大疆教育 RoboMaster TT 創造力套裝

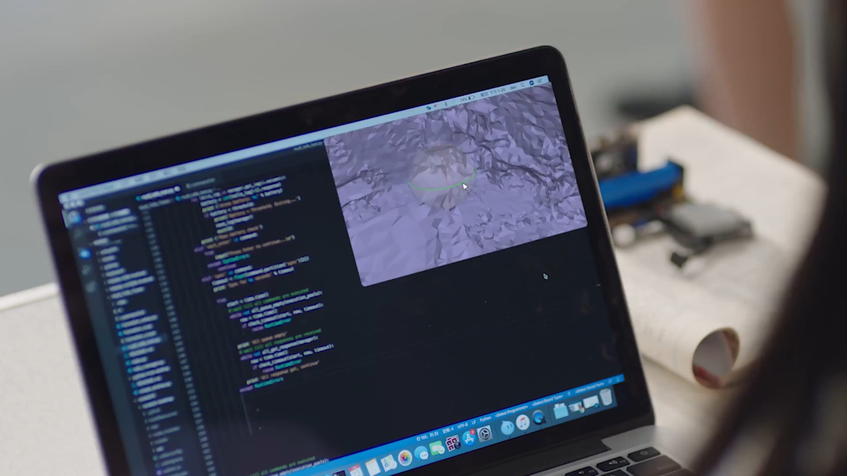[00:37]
讲来听听它集成TOF红外测距传感器可测距避障,